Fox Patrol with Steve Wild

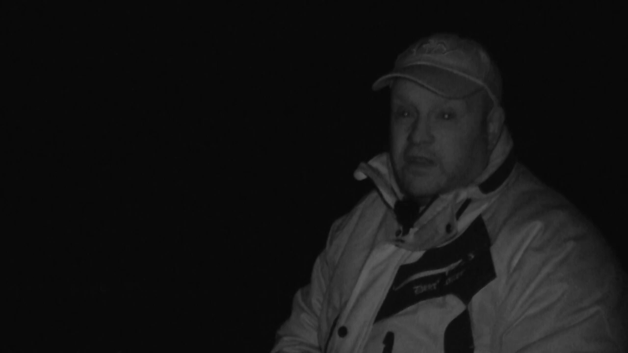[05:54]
You can see with these sheep here, these are really heavy in lamb sheep here.
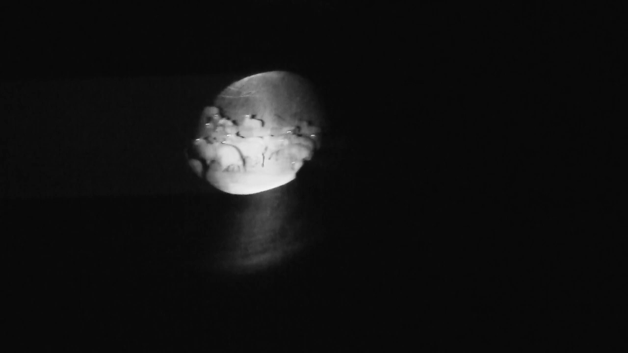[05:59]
They're going to be dropping any day now, next week or so. That's the reason why we've got to be a lot more vigilant this time of the year really.
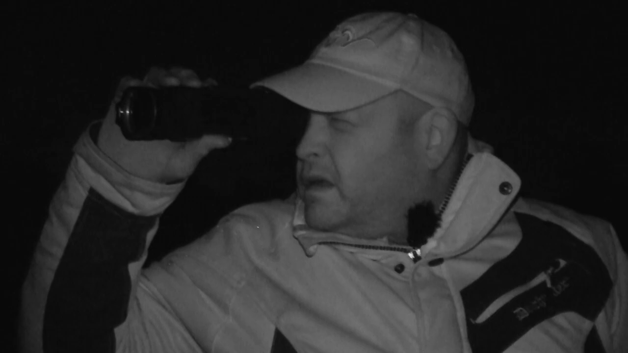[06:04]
But we're going to work round the side of this field now, away from these ewes, we'll leave them, we don't want to push them on any further. Work our way back up the river and you never know, we might run into him going back.
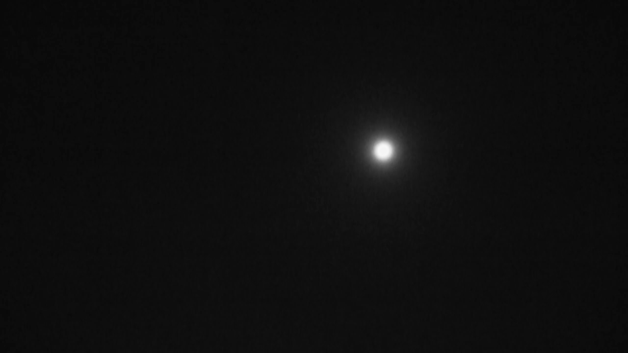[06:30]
I put the collar back on and hope to draw in the ever elusive fox.
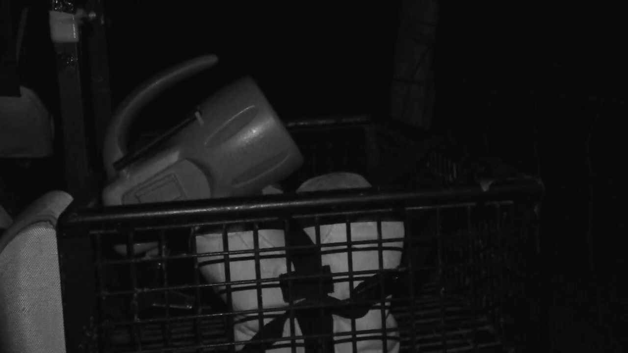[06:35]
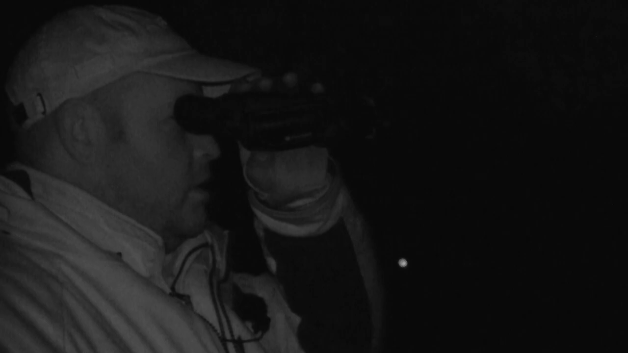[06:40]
Using the thermal, I spot a fox in the distance which has taken an interest in the collar.
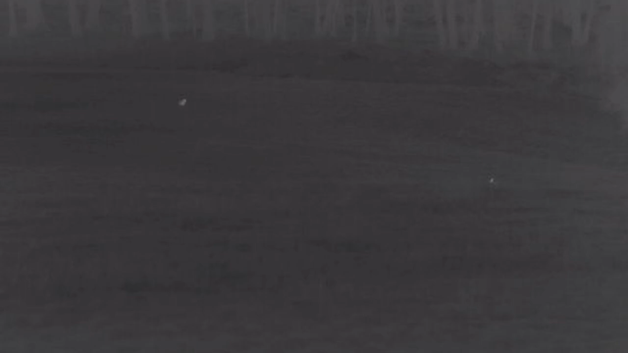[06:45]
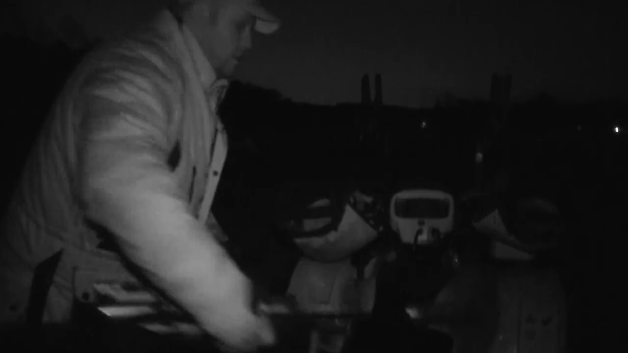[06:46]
I take my rifle and shooting sticks and begin to stalk up the side of the field, using the bushes for cover.
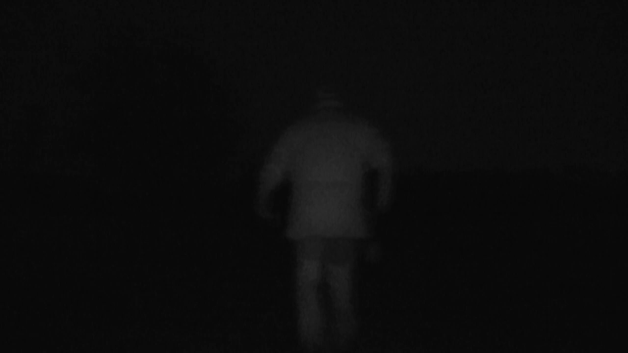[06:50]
the rabbit.
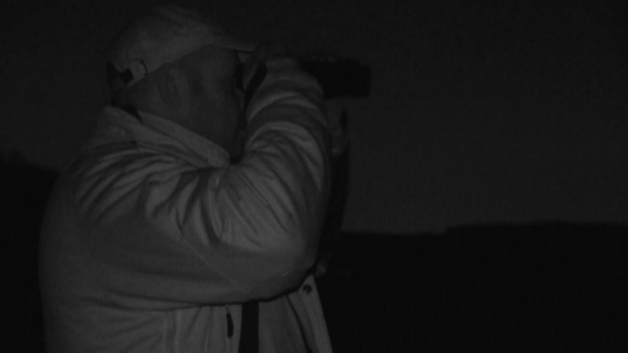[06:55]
As I get closer, the only animal I can see is a rabbit.
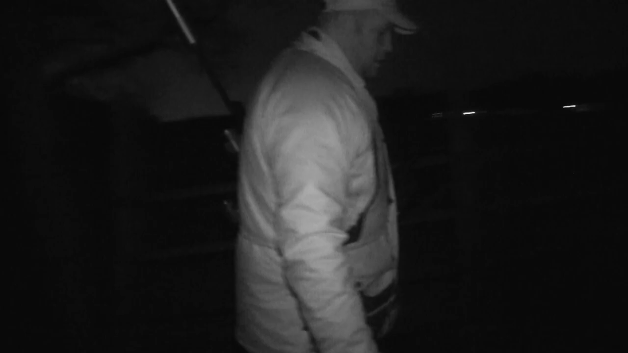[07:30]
I head back down to the quad and spot another fox running away from me.
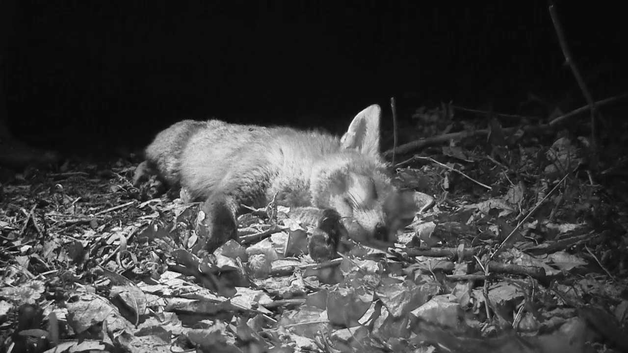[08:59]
There we go, lovely big old dock fox, it's me first fox with the 223 barrel that I've put on my Blaser R8 professional success.